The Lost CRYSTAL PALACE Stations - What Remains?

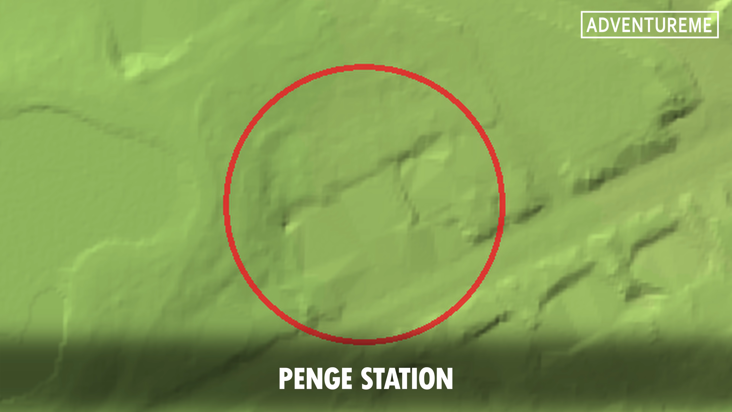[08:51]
Also, if you look at these two lidar images, you can see what appears to be a suitable depth for the train to enter a tunnel and head underground. And also the same at the Sydenham station site.